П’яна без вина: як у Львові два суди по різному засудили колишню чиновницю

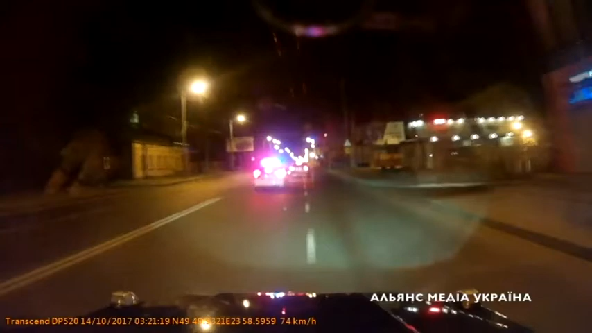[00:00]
14 жовтня, 3-я ночі. Білий БМВ Х1 зупиняють патрульні за кермом Поліна Лі.